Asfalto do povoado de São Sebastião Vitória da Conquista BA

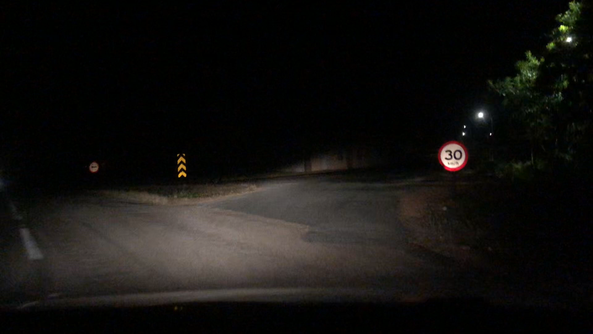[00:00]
Oi galera, tem um tempinho já que a gente não mostrou essa rota pessoal, o asfalto de São Sebastião Geralmente tem uns vídeos que a gente fez a noite, a noite não, durante o dia Mas agora a gente tá passando aqui esse horário e vamos mostrar pra vocês aqui como que ficou Então ainda falta alguma sinalização,
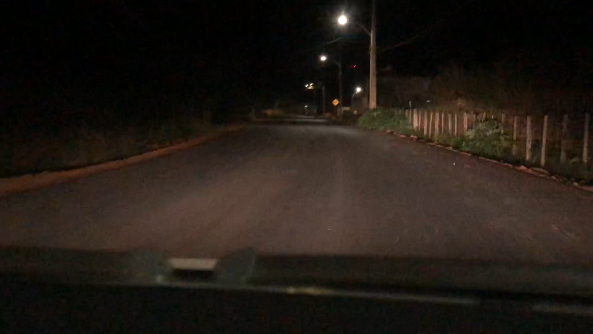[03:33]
Já tem a placa aqui de quebra-molas, mas não sei se já foi construído Provavelmente é só mesmo a sinalização pra uma atenção E também deixar a orientação pras pessoas que circulam nessa via aqui E ter prudência né Ter prudência, cuidado Porque Ter sabedoria ao dirigir, ao pilotar moto Porque né Tem gente que empolga,
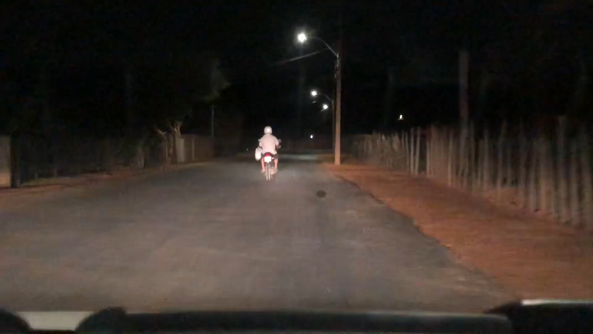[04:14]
Então galera Da última vez tava bem atrás Ó O asfalto Nessa parte aqui nem tava ainda Então também esses Alguns postes aqui Tá Errado Com certeza vai tirar Eu acho pra ter algum tipo de calçada né Futuramente nas casas E Eu acredito que já ter finalizou Olha aqui ó Aqui está um trecho de muita lama Alguns dias atrás De muita lama